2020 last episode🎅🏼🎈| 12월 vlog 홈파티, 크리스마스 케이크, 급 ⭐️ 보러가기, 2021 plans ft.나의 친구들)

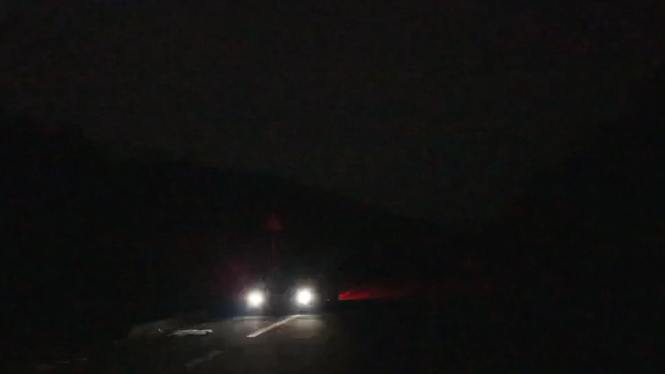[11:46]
이렇게 깜깜한 곳에서 우리는 보는 거구나. 별이 보여야 되는데 지금 육안으로도 보이지 않아요.